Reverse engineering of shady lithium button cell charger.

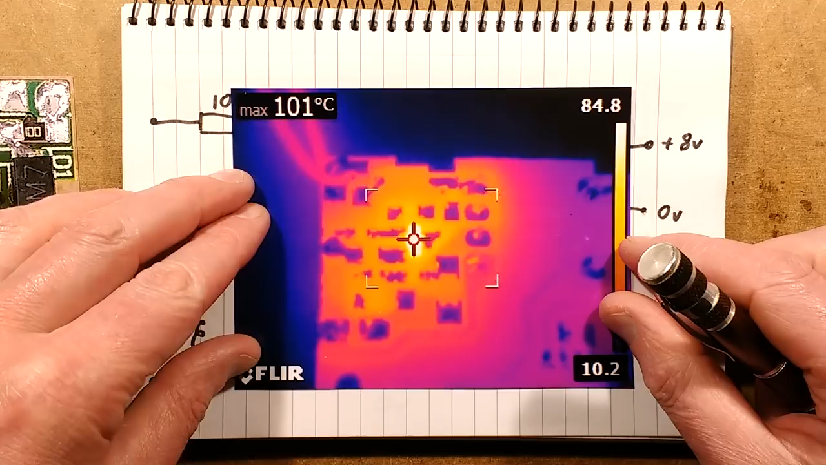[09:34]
On screen: max 101°C
And yes, it does operate in its linear region quite a bit because it is very, very hot compared to the rest of that bit.
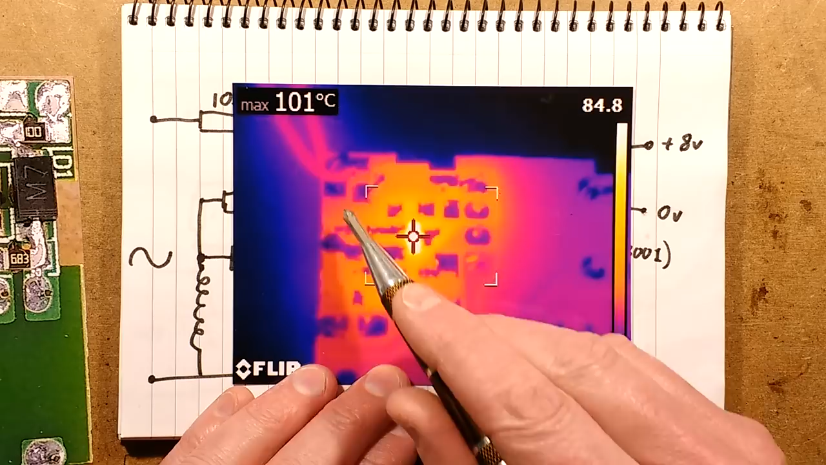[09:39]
On screen: max 101°C
In fact, it's the hottest component of the circuit board. Not sure. I used a magnifying lens in this. So the 101 might be an exaggeration. Not sure. I think the 84 might be closer. I'm not sure where that goes.